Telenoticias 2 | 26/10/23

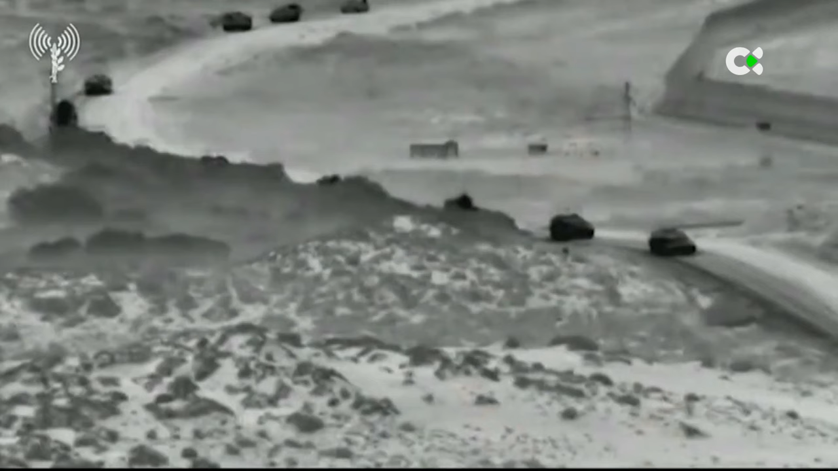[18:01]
El ejército israelí ha llevado a cabo la primera incursión terrestre en la franja de Gaza.